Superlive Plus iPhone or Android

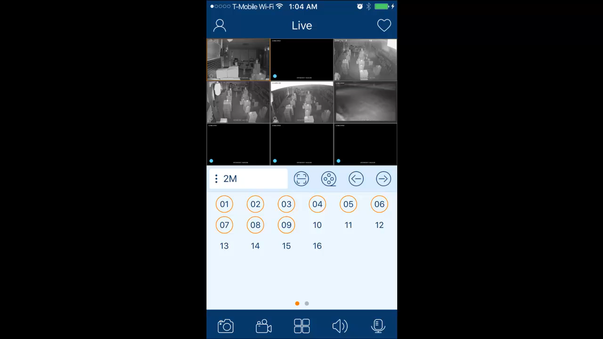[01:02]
To do a playback, go ahead and click the film in the middle as shown here. Then when the remote playback appears at the bottom left, go ahead and click the DVR icon.